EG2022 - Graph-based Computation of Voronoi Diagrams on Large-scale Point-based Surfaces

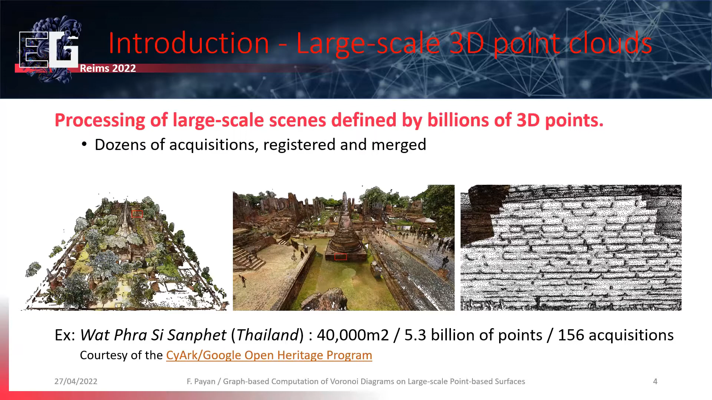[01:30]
To obtain this data, dozens of acquisitions have been done from different points of view and then merged. This cloud contains several billions of points. Processing or just visualizing the underlying surface of such a point cloud is complex, sometimes impossible. We can give several reasons. First, point clouds are unstructured data. Then, there are huge. Many clouds need out-of-court implementations. Also, the sampling distributions present strong local variations, in particular in the overlapping regions.
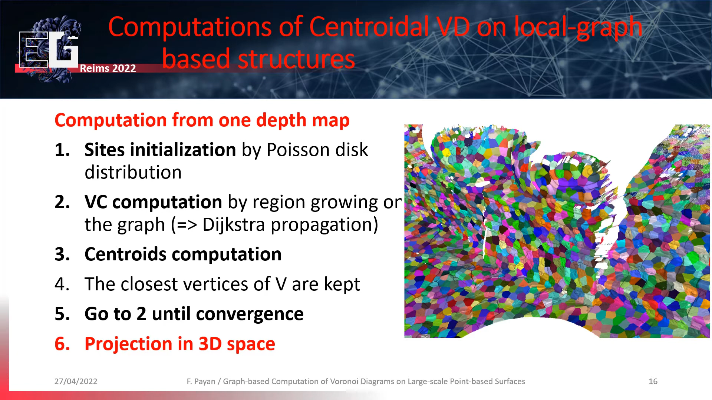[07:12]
At the end, we just have a partition of the graph which can be projected in 3D space to get the partition of the underlying surface.